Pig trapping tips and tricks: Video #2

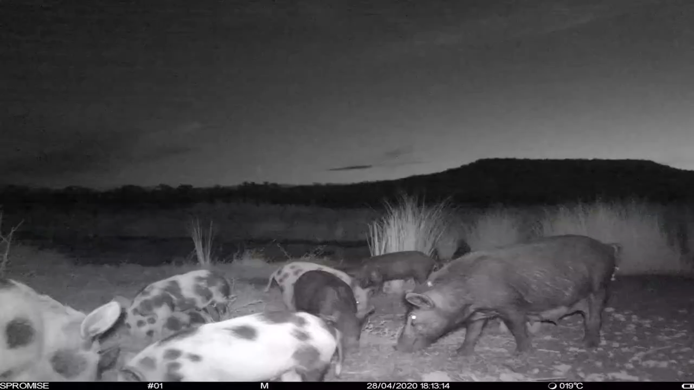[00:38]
These pigs are coming in two or three times in a 24-hour frame and coming in day and night. They're probably not living too far from here.
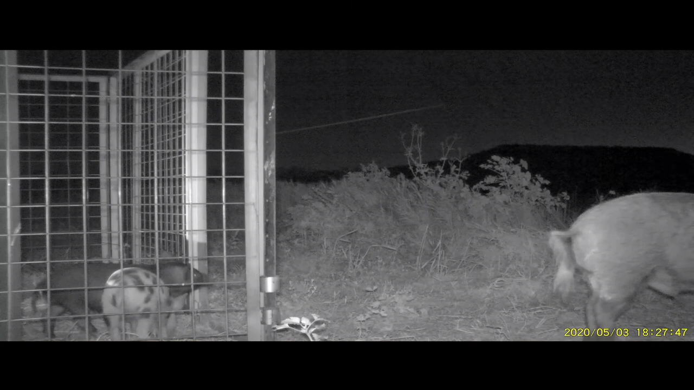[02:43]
Now we want to get used to these pigs trying to you know having a bit of metal touch their backs and getting used to pushing their way in. But for now we want to get used to you know coming through a narrow channel pushing their way in get used to a bit of noise.
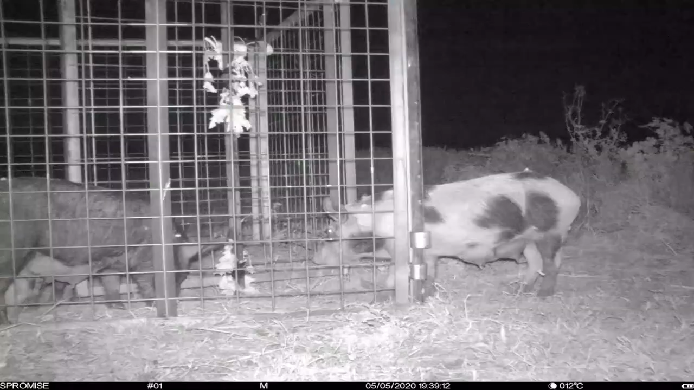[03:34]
So it is crucial and important that you do take this step because you're going to find that not all pigs are going to walk in with a narrow gap.
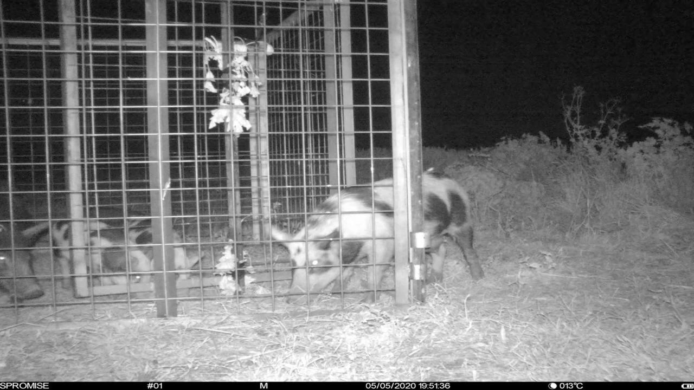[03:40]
They may know what a trap is. They may have seen their mates get trapped. They may just have a bit of insecurity about walking even where others are walking in and in this particular situation this particular sow has taken four nights before she's walked in with that gap and that gap is still quite large.
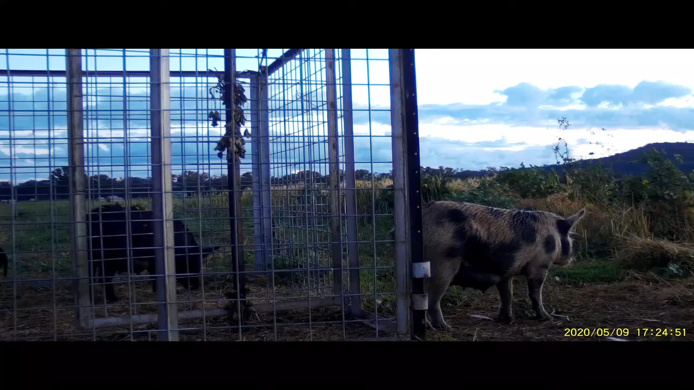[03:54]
So if you refer back to the first photo the date was the 5th of May and if you look now it's the 9th of May and this is the first video I've got of a walking in. So once you keep feeding and feeding you've got to hopefully bring new pigs in.
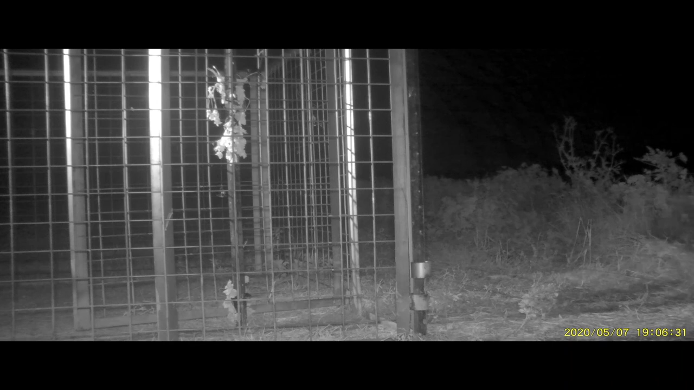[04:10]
In this instance we've had this boar come on the 3rd of the 5th. He's come now on the 7th of the 5th and then on the 10th of the 5th he's came again. He's finally walked inside the trap. So now we've seen all pigs walking inside the trap you know we can comfortably set it. It's finally time to set the trap.
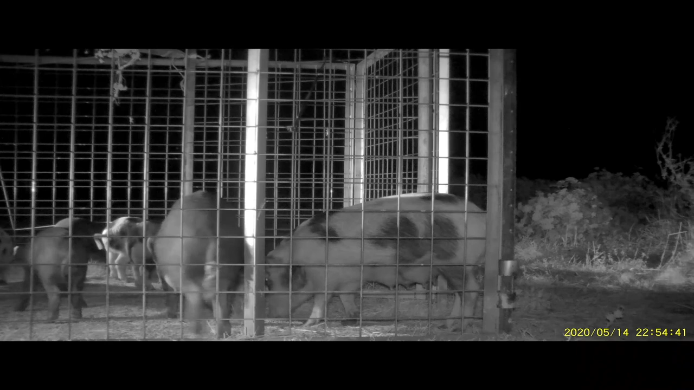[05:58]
In this bigger situation I made sure I tried to push as much grain away from the door as possible because we're seeing these two sows take time to get in and the pigots were
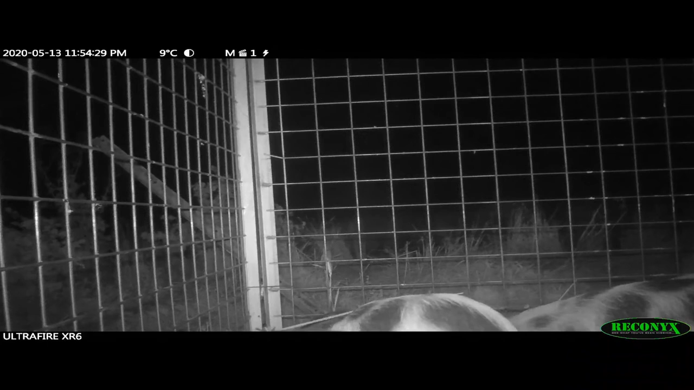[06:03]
just too quick and too keen to get the corner where the mangrove pile was. And as you can see it doesn't take much. A little bump at the back and the trap's set.